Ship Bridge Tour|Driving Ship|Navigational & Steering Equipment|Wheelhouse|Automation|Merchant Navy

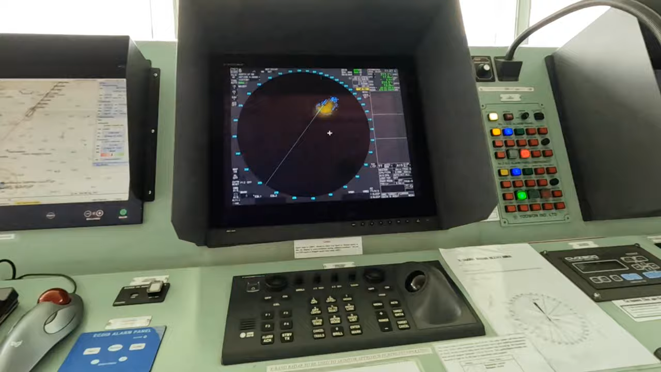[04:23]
Your, this is your, you can say AMS unit, for all the equipment's interfaces there.
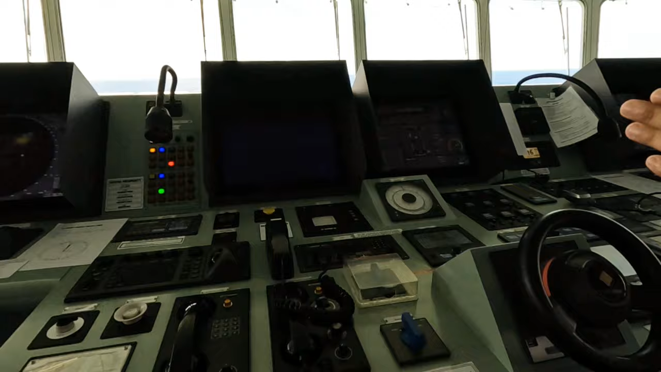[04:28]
Okay. You can use it with the warning system during, approaching and all during port.
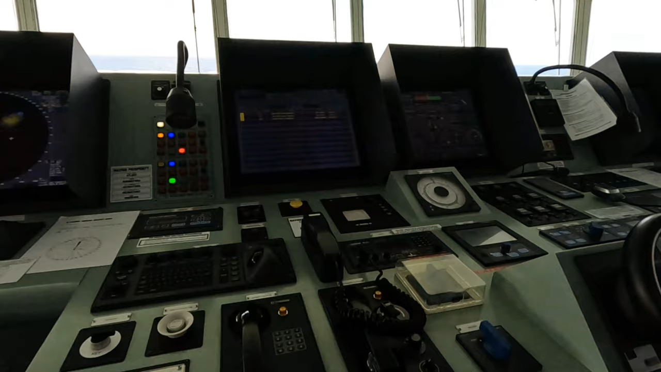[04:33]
Okay. And this is your S-band.
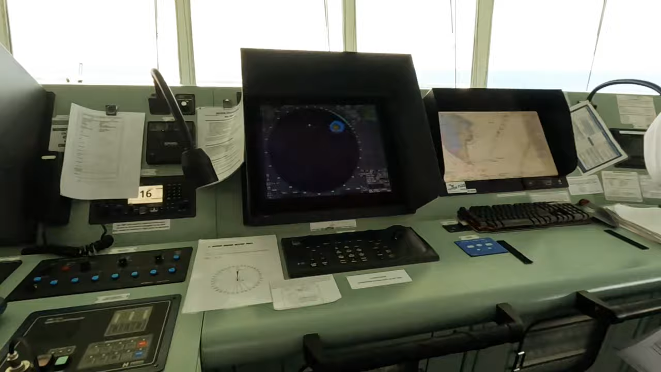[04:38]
This is your master. GPS 1. Okay. This is your Navtex receiver and AIS,
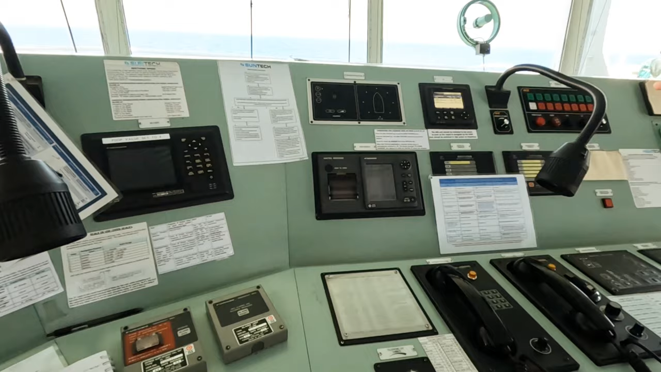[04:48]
and this is some various alarms and all for hospital and vegetable room and all. That's this is also whistle controller. This one is whistle controller.
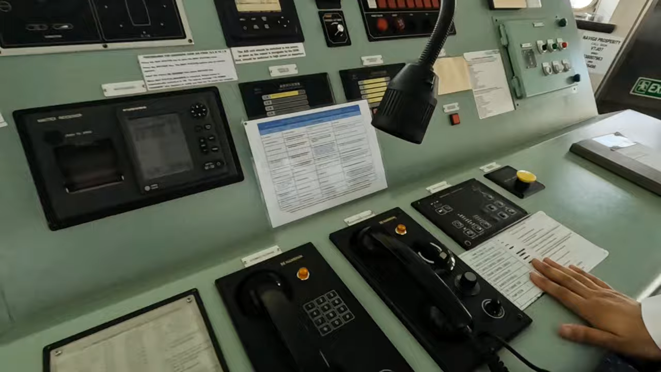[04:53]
in restricted visibility we put signals. It is automatic also and manual also. This is master. Yes, we can switch it.
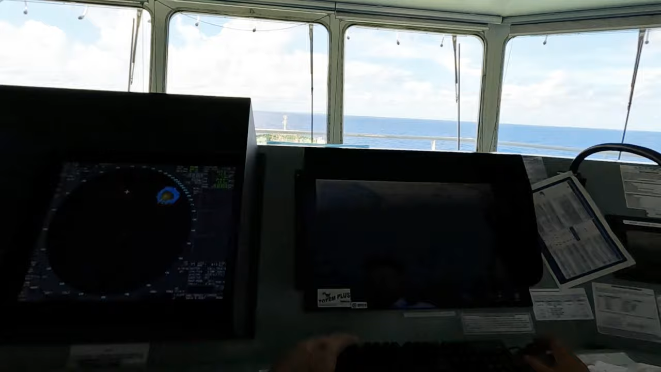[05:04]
Okay. Like this one master, that one slave, that one slave, that one master. There is no much difference between two.
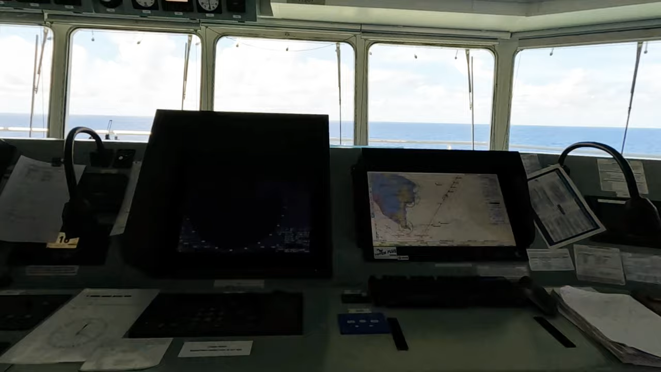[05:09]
No much difference. We can like see here.
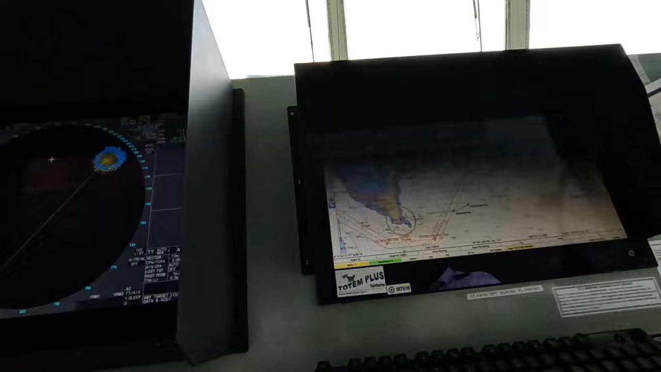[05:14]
If you will put this one, okay, now it's showing master. That is slave. You can exchange also.
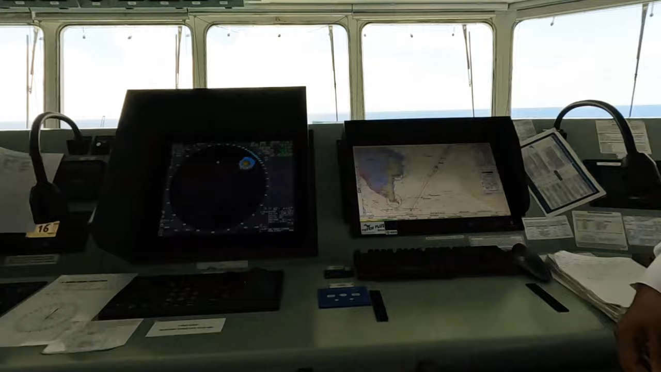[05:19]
These days people are not using manual maps. Most of the thing is done in this electronic. Before it was paper charts, but that is now transferred to electronic charts. That's we call like this.
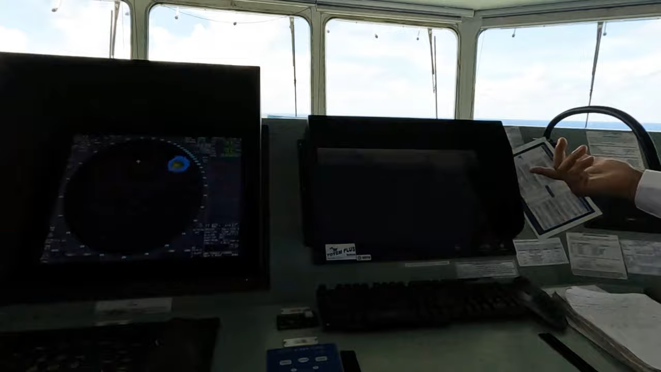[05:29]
Okay. And this one have interface with your GPS, your gyro, your AIS.
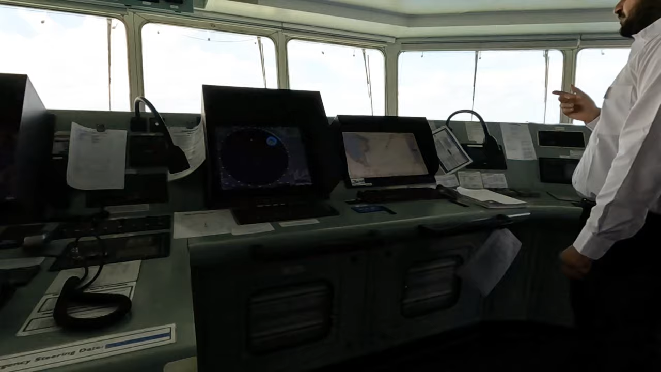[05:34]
Okay. And you are like all the any NMEs are here, and you can live monitor your position. Wind also you can monitor live here.
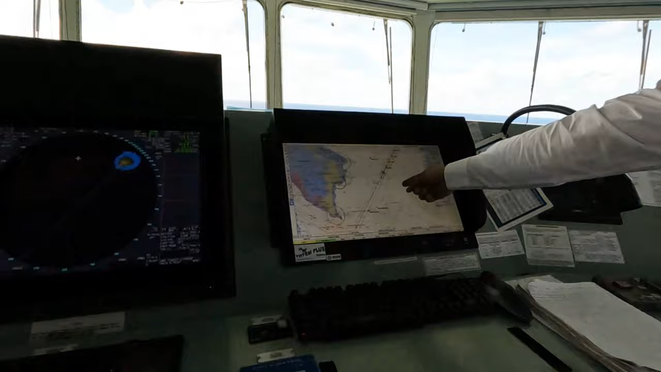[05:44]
Okay. Anemometer. See, this is showing the wind direction and speed. So everything is interface here.
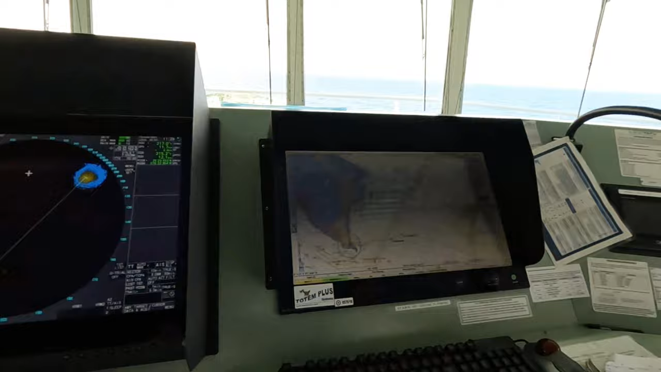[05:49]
Okay. So like this is like everything is there only.
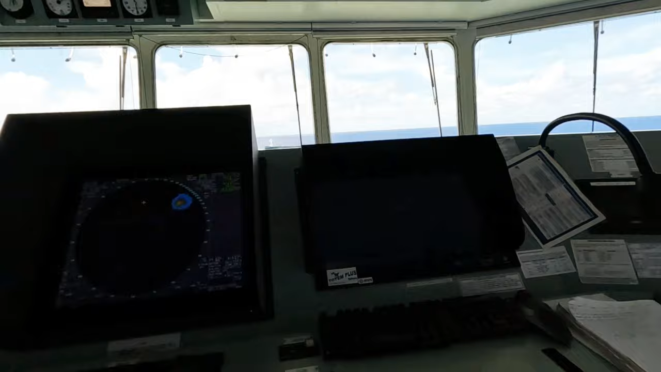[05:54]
So what is difference between X radar and S band radar?
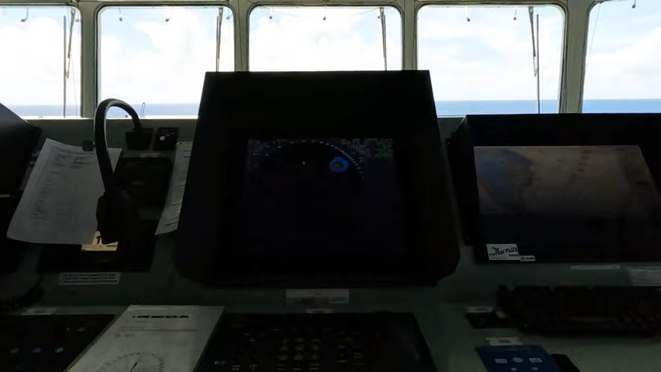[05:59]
Difference is frequency mainly. Okay. That is 9 gigahertz.
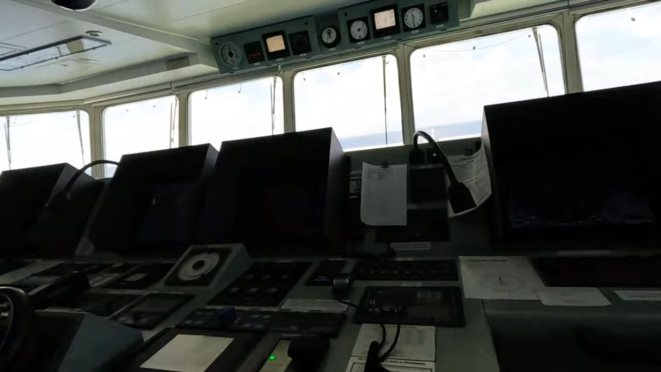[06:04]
Okay. And this one is 3 gigahertz. That is 3 centimeter bandwidth. This is 9 centimeter. Frequency difference. Okay. So more clarity it will come in which band?
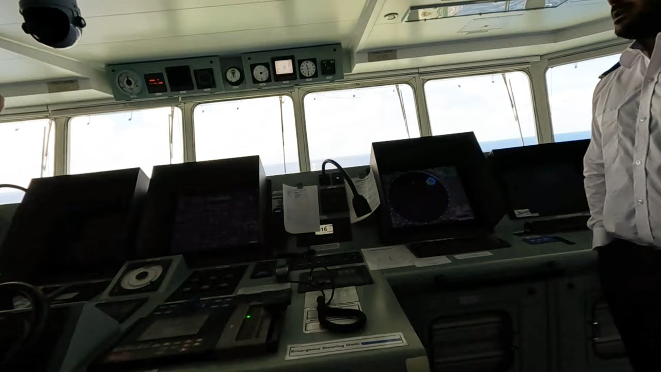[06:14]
No, that depends, sir. That is X band is good for near for, small targets. Okay. In small range.